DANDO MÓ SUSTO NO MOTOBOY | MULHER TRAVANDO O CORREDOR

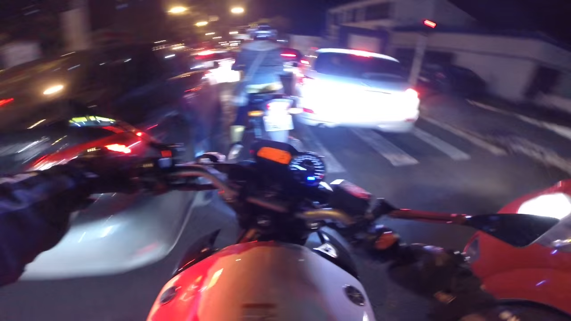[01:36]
E uma mulher na nossa frente ainda. Nada contra as mulheres no trânsito, tá ligado? Mas ela podia ter passado ali faz tempo.
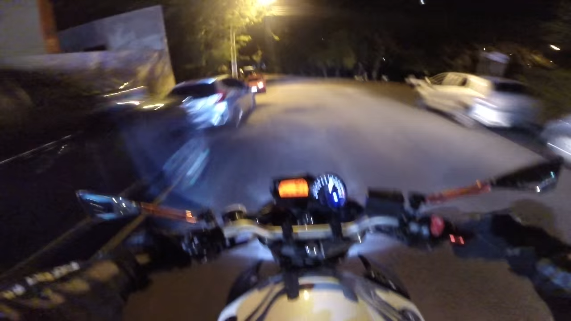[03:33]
Contramão, tiozinho. Tá de Bricks, né? Rapaz, só tem louco nesse trânsito, velho.
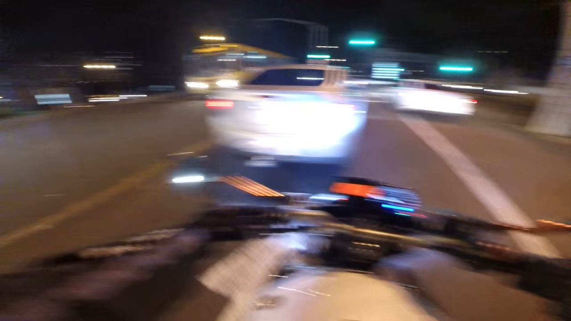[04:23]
Onde que eu entrei aqui? O bagulho não desce. Tem que fazer um gato muito louco ali na frente. Tem gato, não. Tem até uma entradinha ali, ó. Vou no vácuo dessa van aqui, mano. Pra que a van virar, eu vou, tá ligado? Porque se bater na van, não pega eu, né, mano?
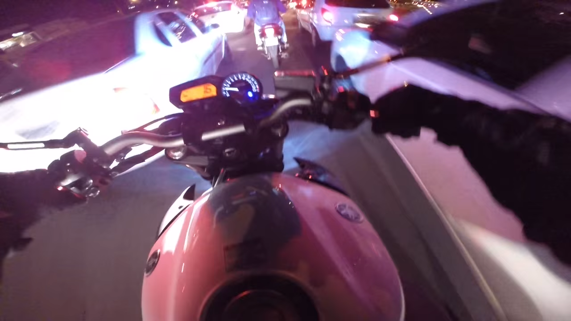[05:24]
Vou nem acelerar os caras, porque... Aqui é a Gleba Palhano.